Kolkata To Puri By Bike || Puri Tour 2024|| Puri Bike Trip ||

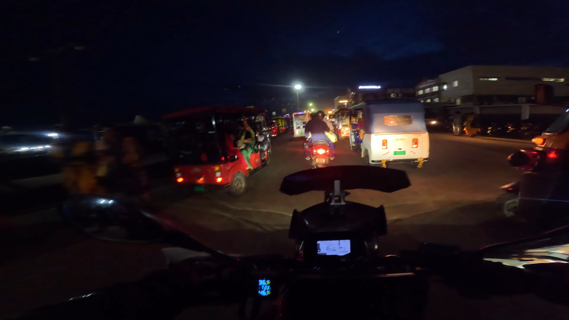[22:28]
বাকি আছে এখন ওদিকেই সিবিচ কিন্তু আমরা দেখাতে পাচ্ছি না প্রচন্ড ট্রাফিক এখানে